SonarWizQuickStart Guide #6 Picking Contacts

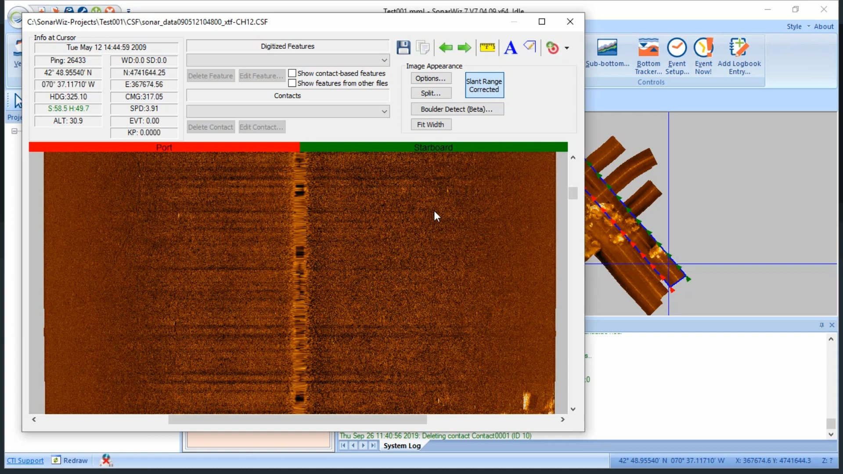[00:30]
Then, as we come across items of interest on the seat floor, I'll click this icon in the top right portion of the GUI, which turns my cursor into this pointer, and I'll pick a contact.
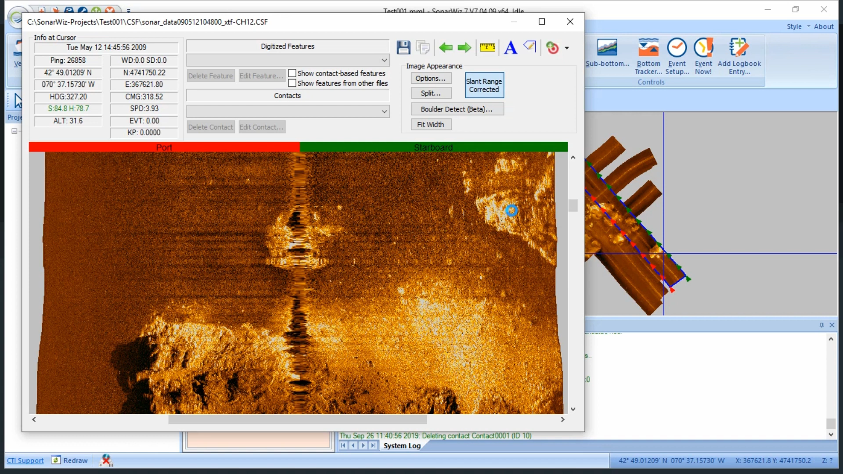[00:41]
Then, I can select that contact from this dropdown menu, and it'll bring up this window which allows me to input some metadata about the contact, and to measure things like width, shadow, and height with just a few clicks. All I have to do is click the measurement, click and drag my arrow, and the distance automatically populates. From this window, I can also adjust the icon used to denote the contact. I can zoom in and out of the contact window to examine in greater detail. I can adjust some of the gains of the contact image itself.
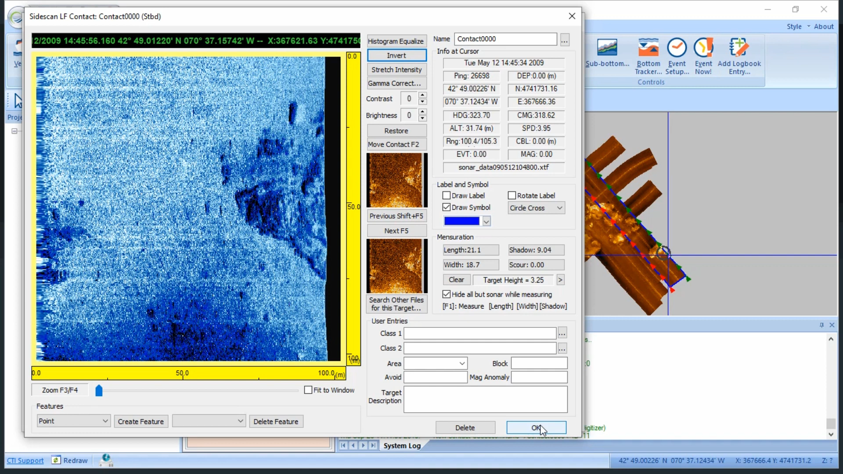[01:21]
Note this does not actually adjust the gain of the file. I can search other files for the same contact and much more. Once I'm done editing the contact, and I'm ready to keep picking contacts, I just need to click OK, and I can continue down the mosaic. When I'm done with a particular file, I can click this button to switch to the next and continue picking contacts.